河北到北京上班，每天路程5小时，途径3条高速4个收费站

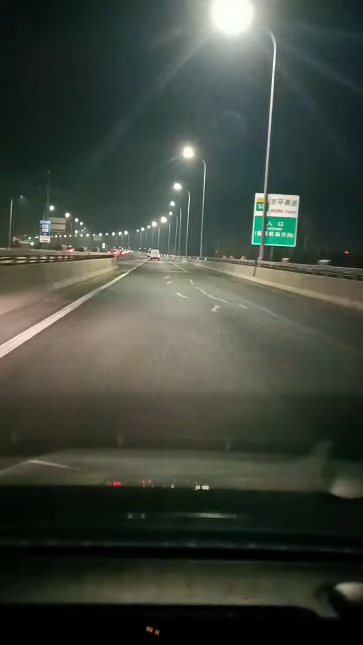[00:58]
下楼一天6点40上京平高速